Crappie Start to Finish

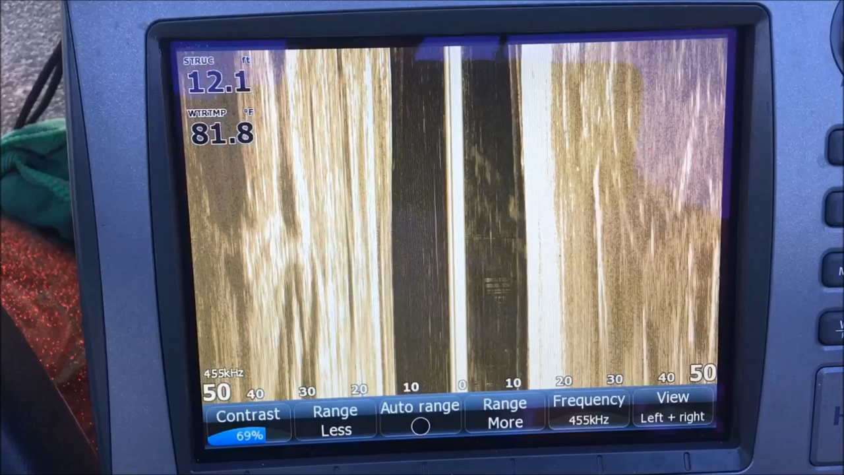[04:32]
On screen: depth 12.1 ft, water 81.8°F
surface clarity i run my surface clarity off most of the time
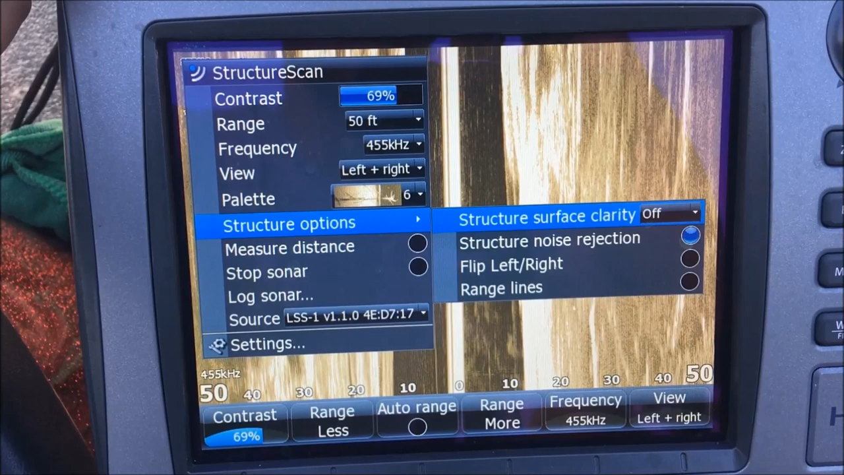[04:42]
just because i like to see what's underneath the surface you know if there's a lot of trash or anything in the water i will actually
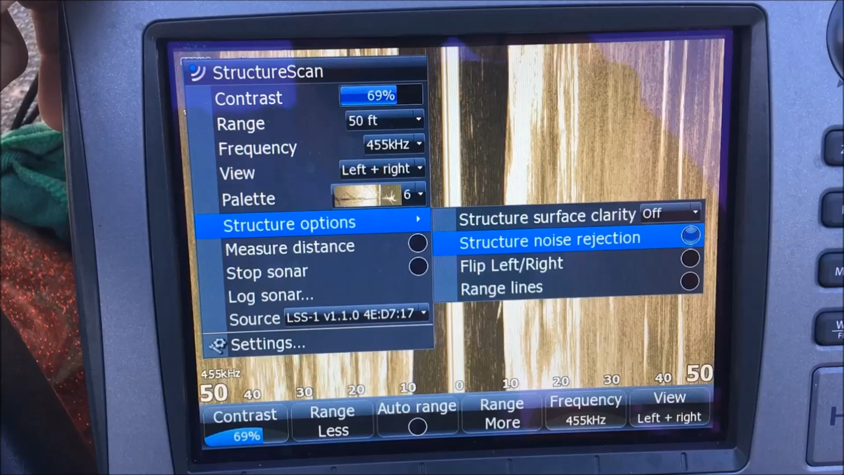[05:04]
on that'll take a lot of the silt and things out of the water so that you get a clearer picture so i do leave that on
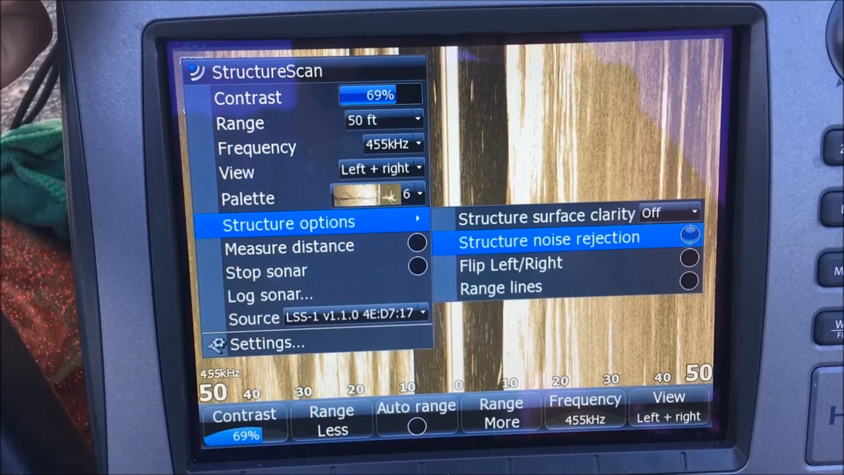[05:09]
and then palettes i prefer this grayish gold
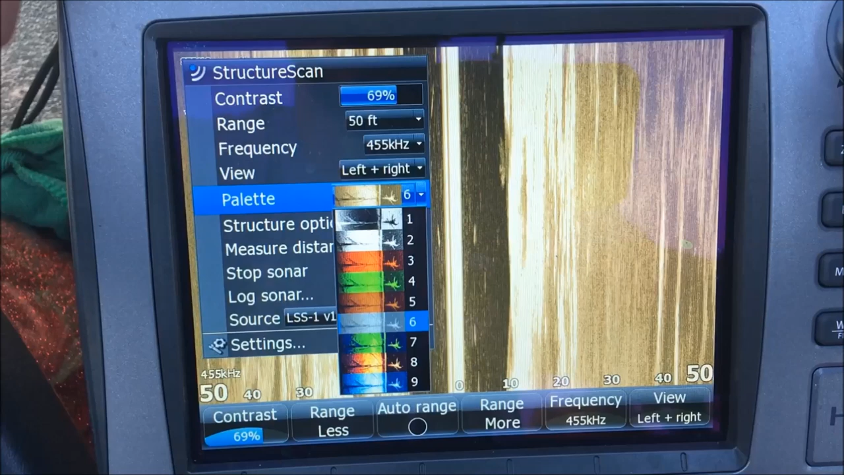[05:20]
but it just depends on what fits your eye okay so if
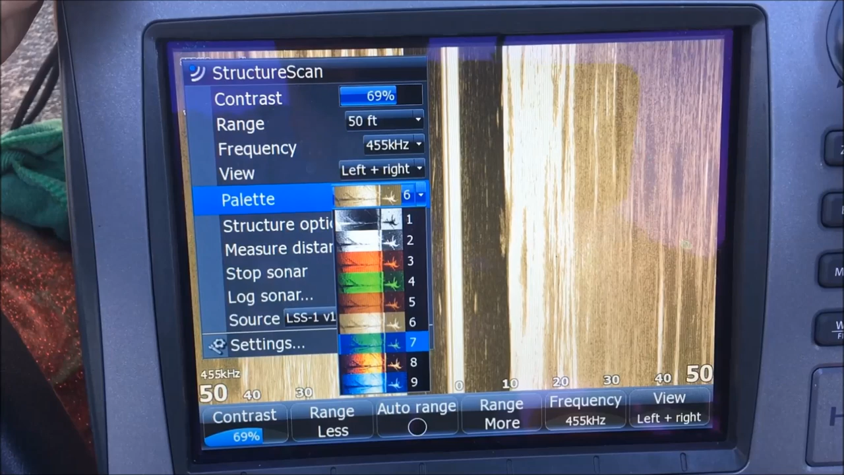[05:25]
you know if you like the the hummingbird yellow or orange there's your hummingbird orange
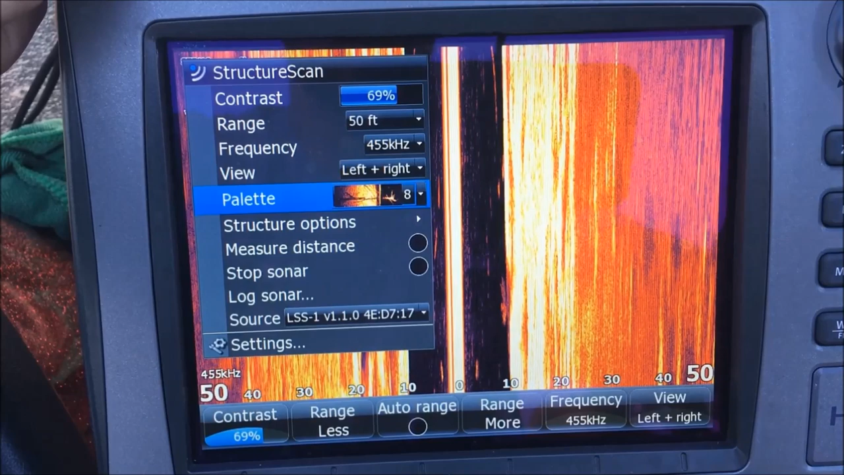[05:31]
um you've got uh the blue a lot of guys like the blue there's your blue it just depends on what fits your eye best what you feel you
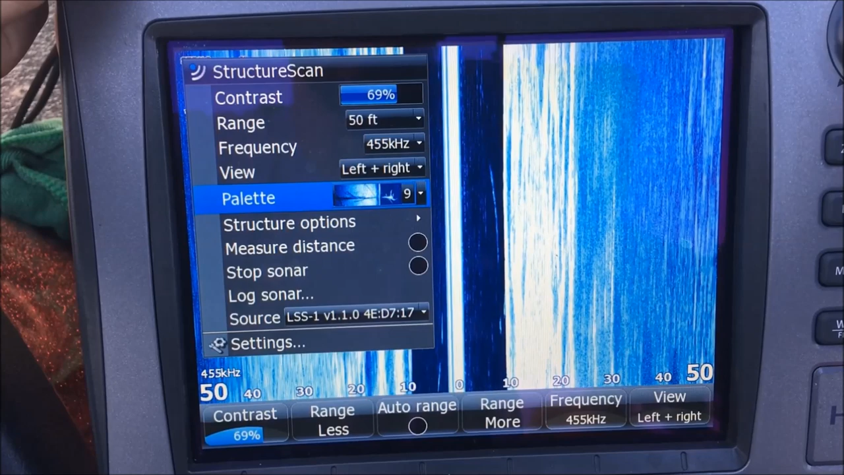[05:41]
can see there's no right or wrong answer for color palettes so it just depends on what fits your eye best guys and that's part
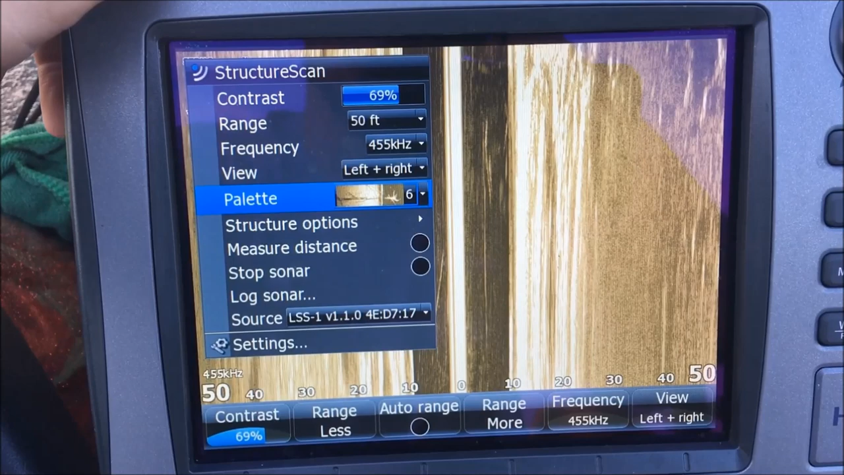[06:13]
that's how i set my units up that's how uh i like them that's how they work best for me and you know i hope that helps you guys um these hds8 gen ones they do not sell um lawrence does not sell these brand new
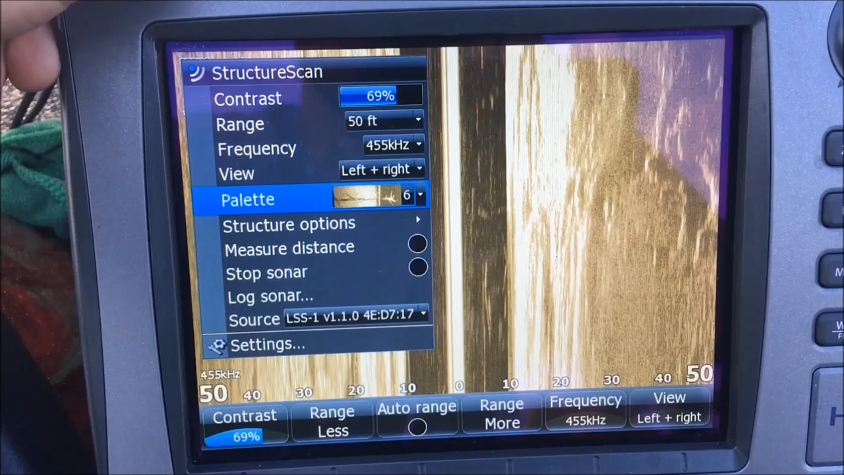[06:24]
anymore if you if you're looking for hds gen ones you have to get those off the used market but there's still a lot of good units out there so um hope that helps guys i am running an lss2 transducer um on these units i'm doing that
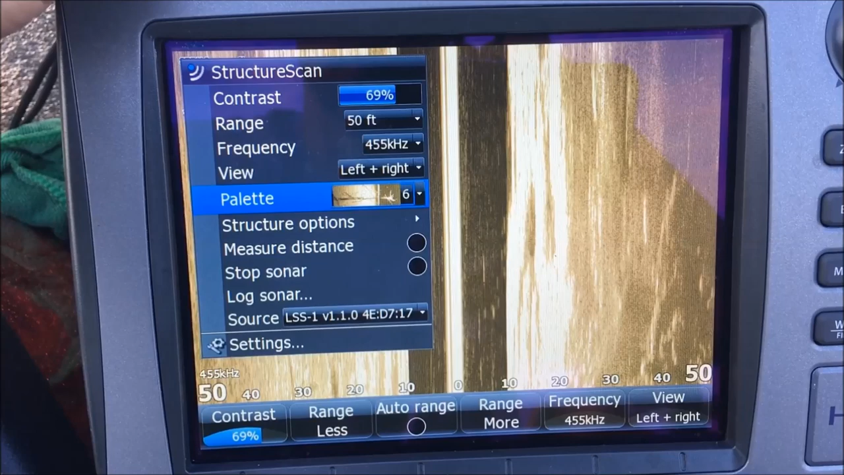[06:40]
because the lss2 is a little larger than the lss1 transducer um
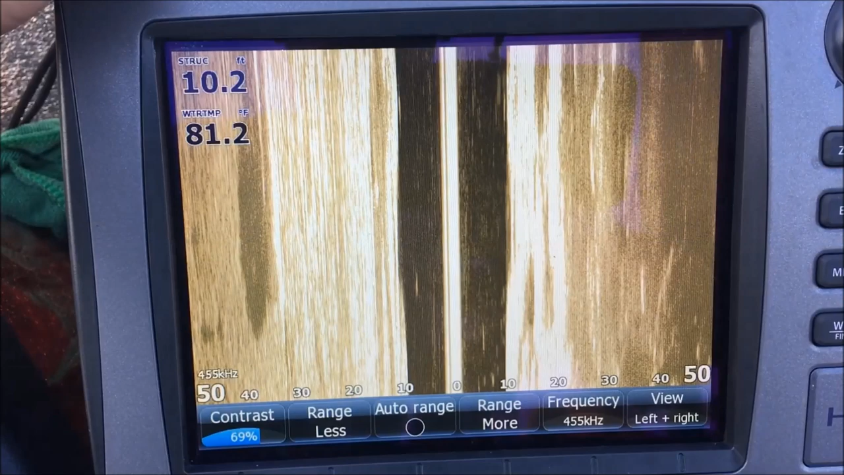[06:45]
On screen: depth 10.2 ft, water 81.2°F
it's got a few more crystals in it and you uh get a better better picture with more
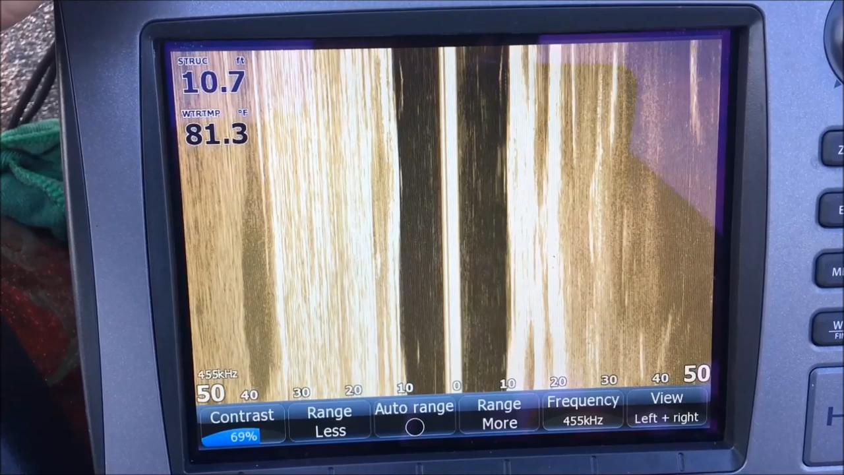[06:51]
On screen: depth 10.7 ft, water 81.3°F
crystals in the transducer so um that's how i'm running them guys i hope that helps
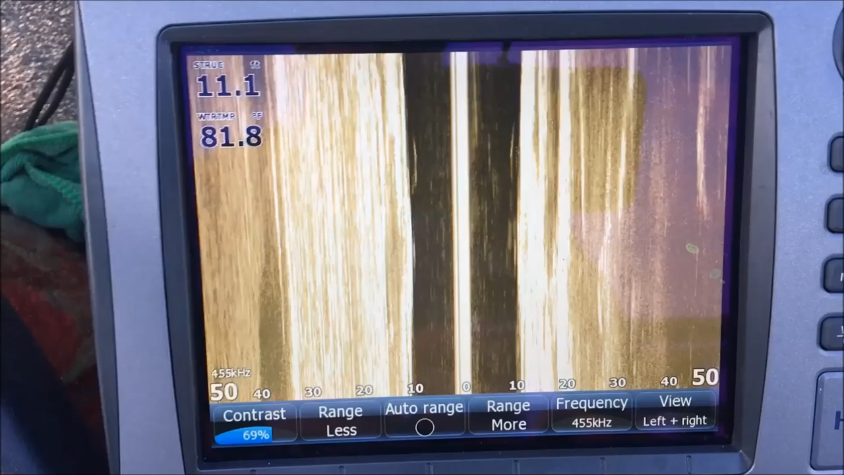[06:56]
and let's go see if we can't take these things out and and go uh find some brush piles
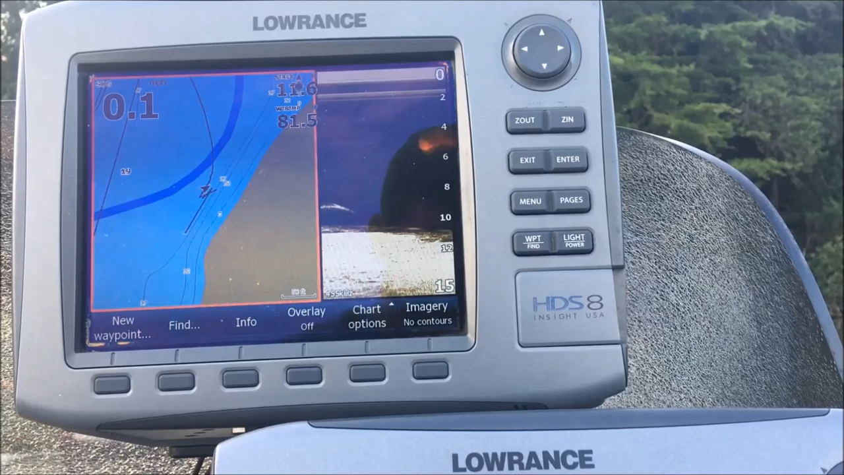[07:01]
and find some crappie all right guys so
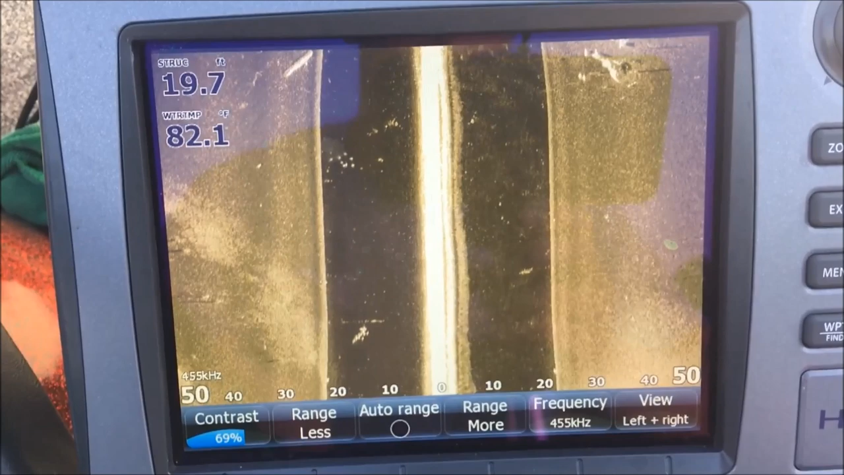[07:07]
On screen: depth 19.7 ft, water 82.1°F
actually here's some crappie right here suspended
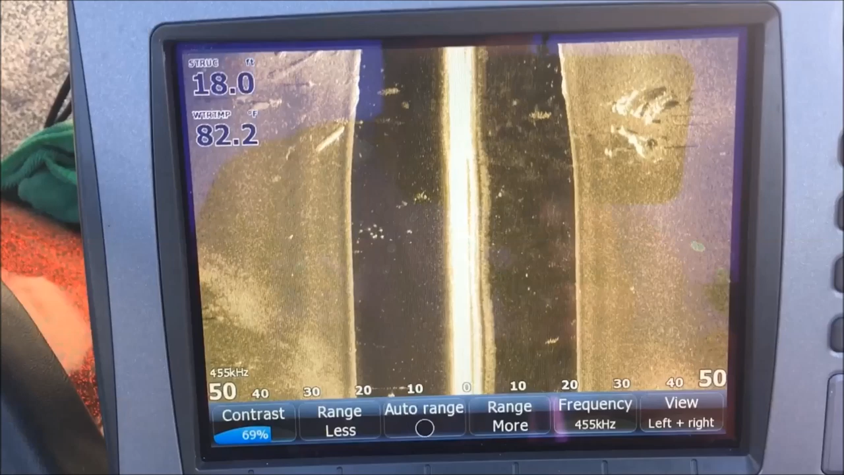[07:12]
On screen: depth 18.0 ft, water 82.2°F
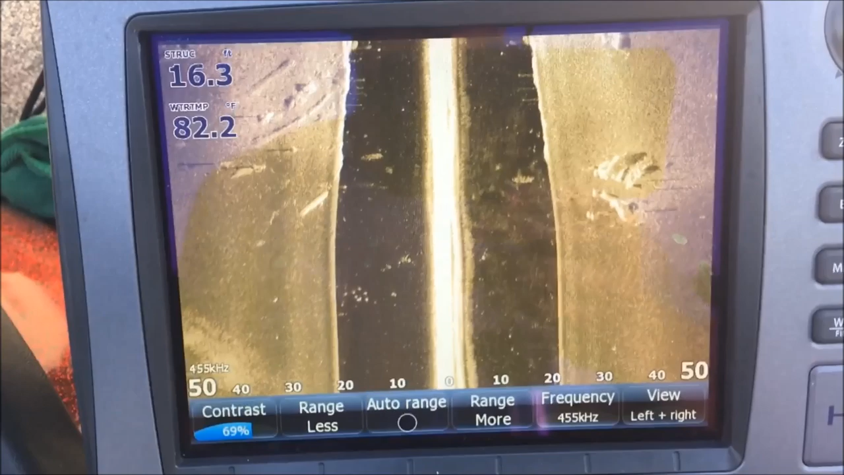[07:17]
On screen: depth 16.3 ft, water 82.2°F
i'll try to hold y'all still as i can here on this screen i know there's probably some vibration in it